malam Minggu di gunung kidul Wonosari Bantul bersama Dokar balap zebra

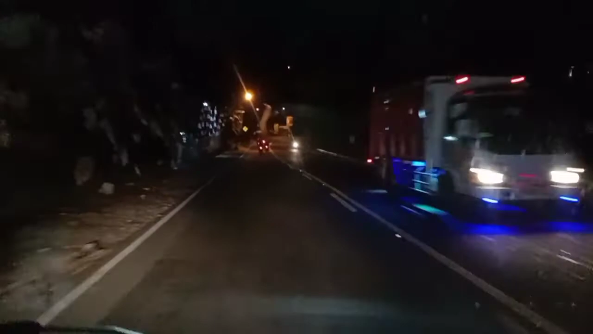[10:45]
Di Gunung Kidul Wonosari guys. Ini nanti ada tulisannya Gunung Kidul.
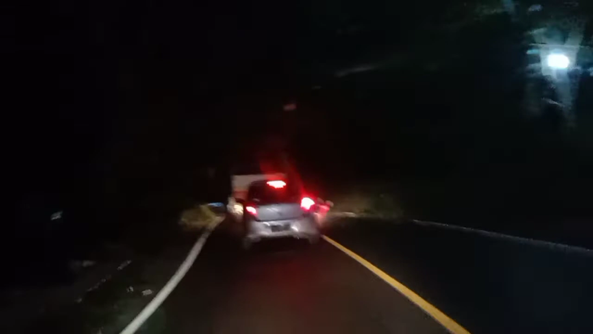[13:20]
Pesan cek kono sih apa ya. Ini guys, ini jalannya Wonosari saat malam-malam seperti ini guys. Jalannya sangat halus mulus ya guys. Nah, ini guys, jalannya udah pada tutup guys, karena sudah jam